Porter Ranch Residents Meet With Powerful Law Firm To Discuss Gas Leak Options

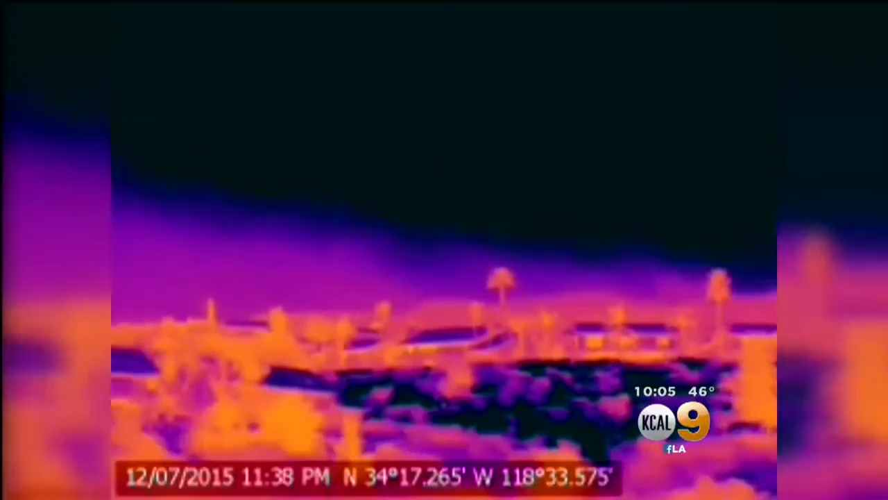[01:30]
Still circulating is this disturbing infrared video that possibly indicates the presence of methane,